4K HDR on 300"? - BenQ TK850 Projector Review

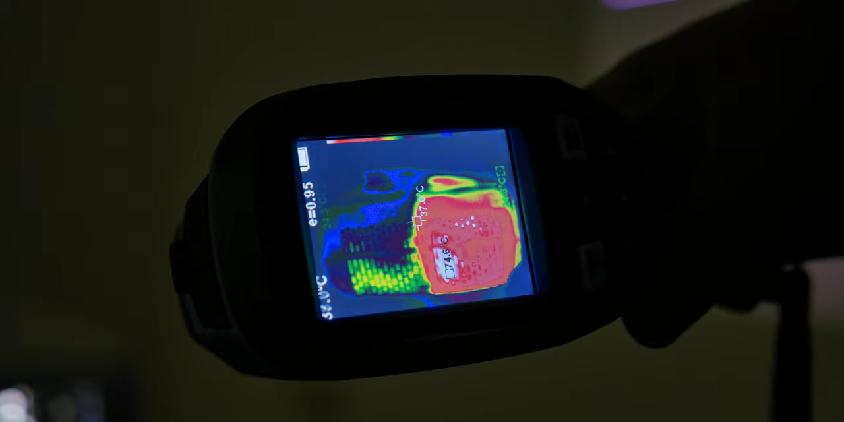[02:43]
On the right which is where the fan exhaust is we measured 40 plus degrees celsius in the vicinity of the device while its surface can get even around 75 that's about 167 degrees fahrenheit so it's probably
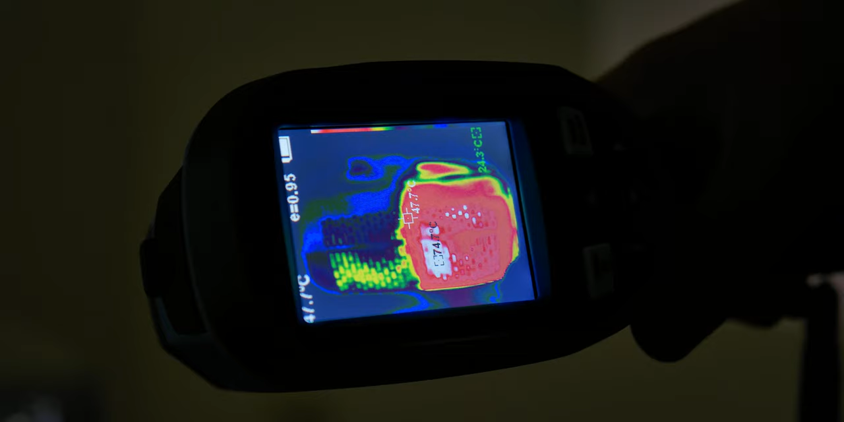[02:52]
a good idea not to touch that area while the projector is in use. As for the noise it is produced by two 120 millimeter fans and is quite acceptable unless you're sitting right next to the device.